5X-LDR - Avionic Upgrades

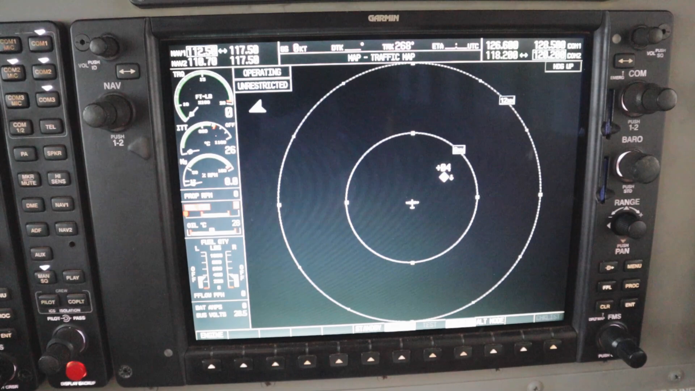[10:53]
and there you go that's what we wanted to see our simulated aircraft is flying towards us and
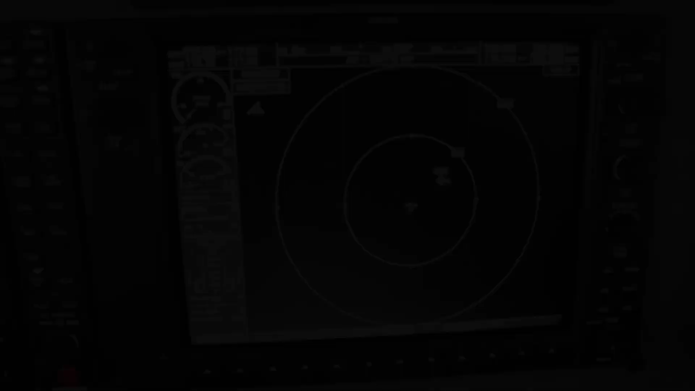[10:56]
it looks like the new traffic box is working fine i think we can call that job done